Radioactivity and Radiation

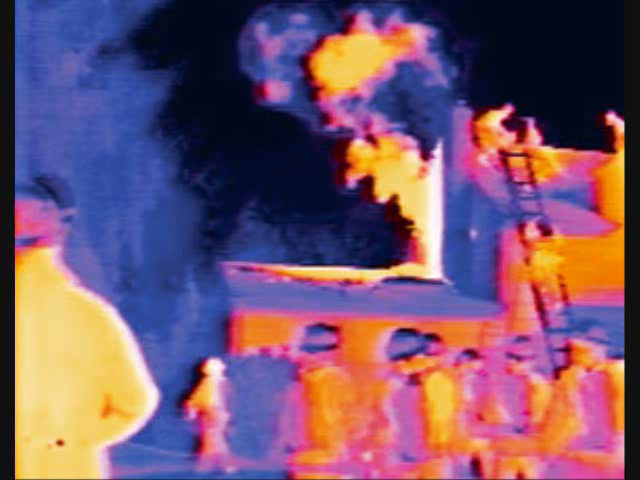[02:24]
We can, however, build cameras that detect infrared and use them to produce heat maps and see in the dark.